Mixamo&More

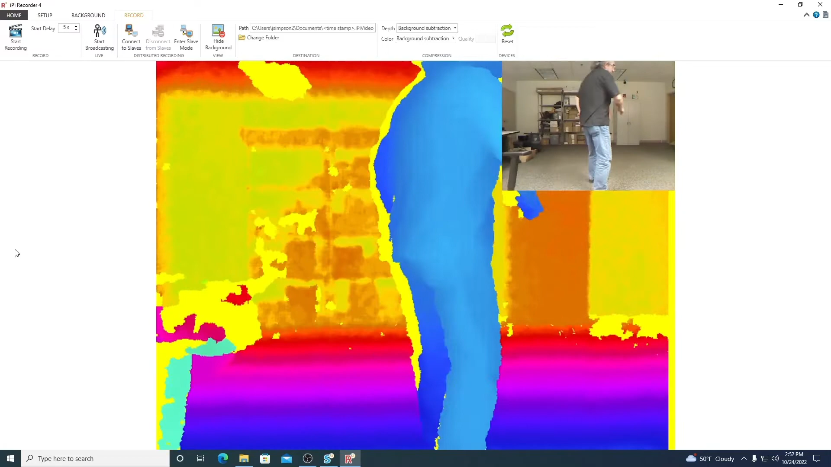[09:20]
When you're standing here, you want to make sure you can see your feet and your head. You want to make sure that the camera can see both of your limbs at all times. If you turn like this, it will lose sight of your arm and therefore it will not be able to track it properly. It is possible to go back and fix mistakes like that. They are time consuming. And so I want you to avoid them from the beginning. You come out, you will start in a T pose.